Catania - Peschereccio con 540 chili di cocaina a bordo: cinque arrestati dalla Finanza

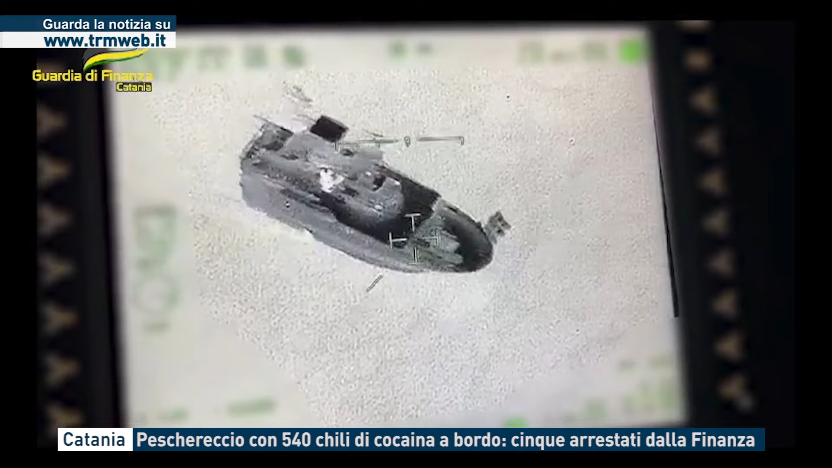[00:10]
d'equipaggio stavano recuperando pacchi che galleggiavano in acqua ma che sono subito sembrati estranei all'attività di pesca.